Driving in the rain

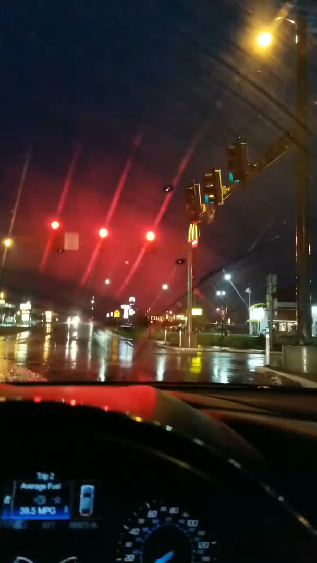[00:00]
Driving from Walmart. Still in the rain. Good lightning storms going on.